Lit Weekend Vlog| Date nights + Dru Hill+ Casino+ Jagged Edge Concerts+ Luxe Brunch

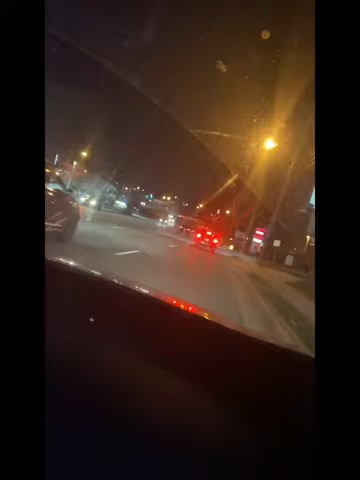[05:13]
Alrighty, so we were definitely headed towards the vicinity downtown Greensboro.